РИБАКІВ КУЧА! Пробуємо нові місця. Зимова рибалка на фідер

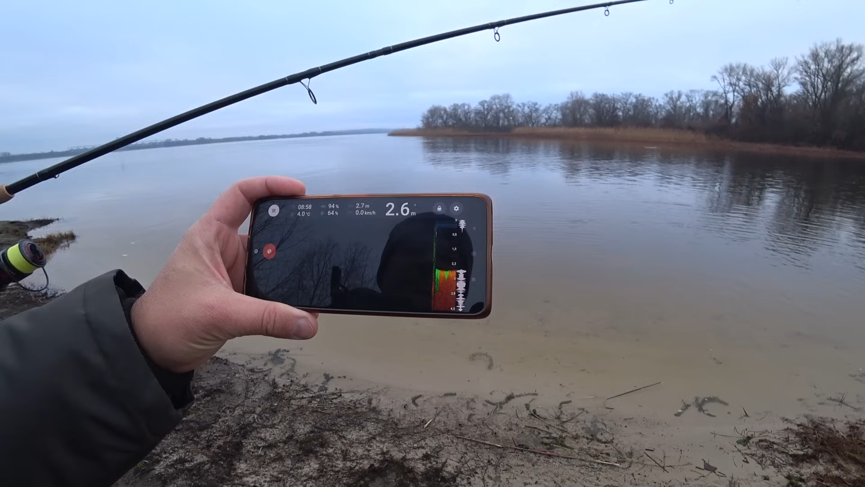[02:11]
On screen: depth 2.6 m
2.6 А наоборот, там було глибше Получається Короче, тут десь 2.4 4-2.5 метрів Риби нема Йдемо далі